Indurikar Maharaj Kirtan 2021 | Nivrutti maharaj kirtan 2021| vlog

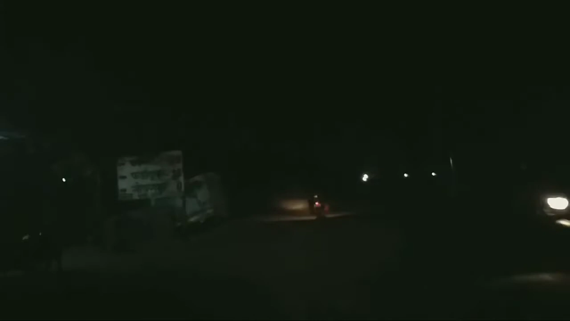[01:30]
तर हे बघा, इथं सोयगाव आहे. सोयगावला आलो आम्ही, पेट्रोल टाकले, आता आम्ही जातोय.
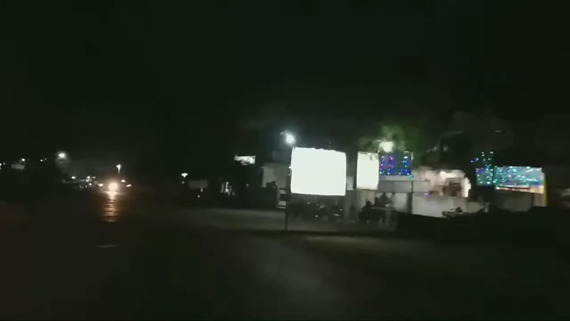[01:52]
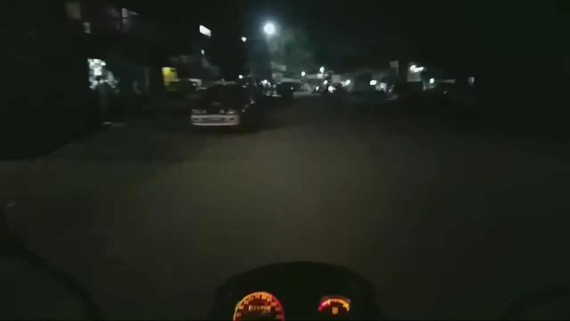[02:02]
दाखव असं दाखव डायव. सो दिस इज अ सोयगाव फ्रेंड्स, आणि इथं बस स्टँड आहे आणि बस स्टँड जवळ आम्ही आता इथं आहोत.